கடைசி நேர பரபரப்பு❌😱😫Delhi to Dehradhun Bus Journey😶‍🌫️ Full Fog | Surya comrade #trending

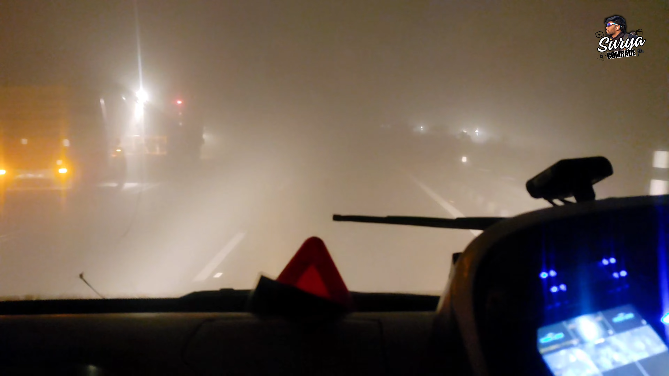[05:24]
இவ்வளோ ஃபாக் வந்து லைக் இவ்வளோ நேரம் இருக்குமான்னு. நம்ம ட்ரெயினில் வரப்போ பார்த்தேன், டக்குன்னு போய்ட்டு நினச்சா போகவே இல்லை.
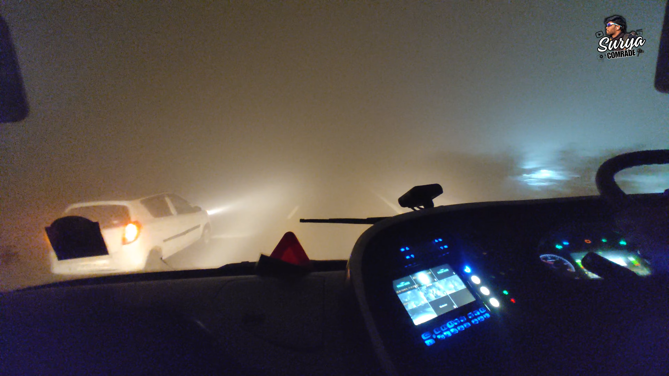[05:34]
ஆஃப்டர்நூன் வரைக்கும் ஈவினிங் வரைக்கும் போகவே இல்லை, சன்ரைஸ் ஆகியும். ஸோ இப்போலாம் இங்கே பாருங்கள் பயங்கரமாக இருக்கு